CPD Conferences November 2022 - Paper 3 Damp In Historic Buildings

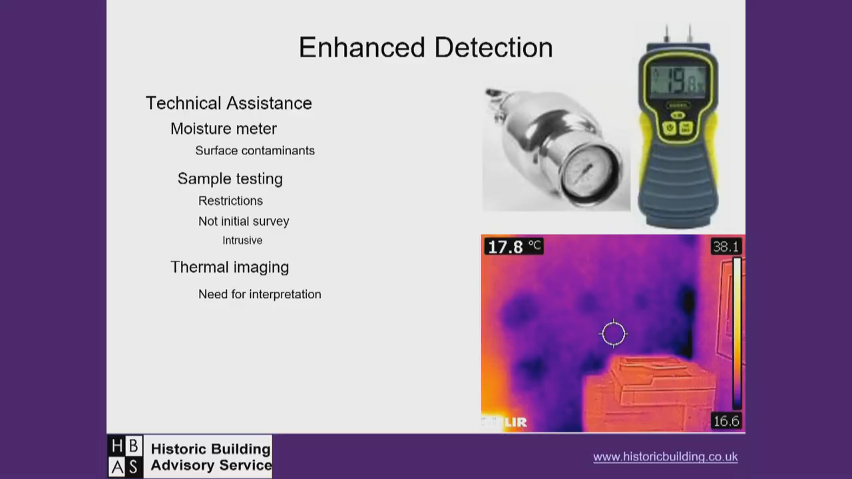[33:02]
On screen: spot 17.8°C
And you can see how much damp behind that plaster board is coming in by that relative darkness in that area which extends right on the face of the wall.
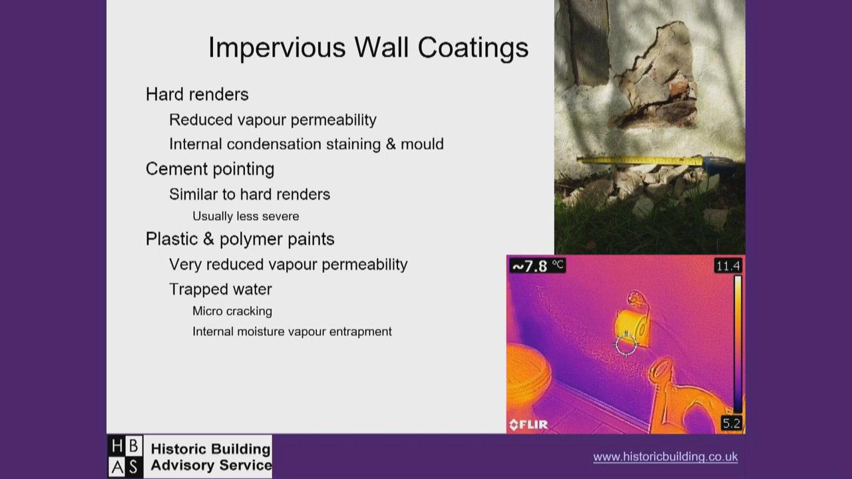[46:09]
On screen: spot 7.8°C
And again, you can see the difference between the toilet paper and the wall itself. So it just shows you how cold that, you know, that wall is. Yeah. Even the basin to the WC bowl is warmer than the wall itself. So that's a lot of moisture trapped within that whole fabric.